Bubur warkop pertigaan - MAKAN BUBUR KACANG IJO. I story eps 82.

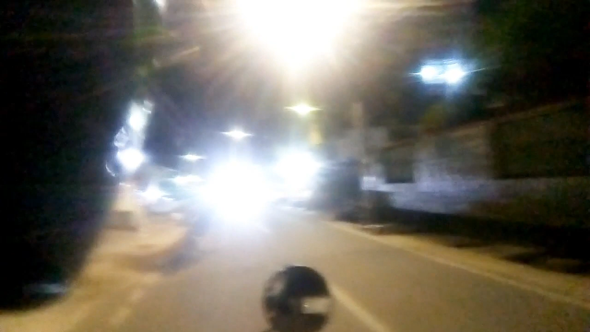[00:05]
Hai ini adalah perjalanan ketika hari terlihat sudah malam dan
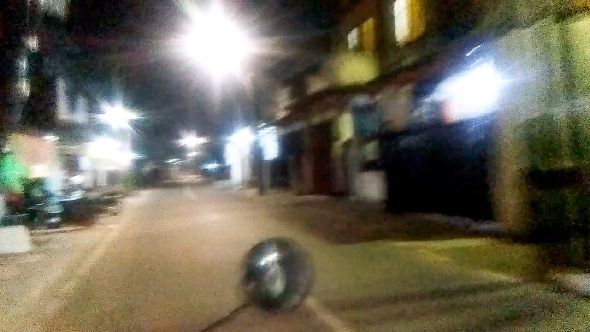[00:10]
di perjalanan ini menuju ke sebuah warung untuk makan mengisi perut yang terasa sudah sangat lapar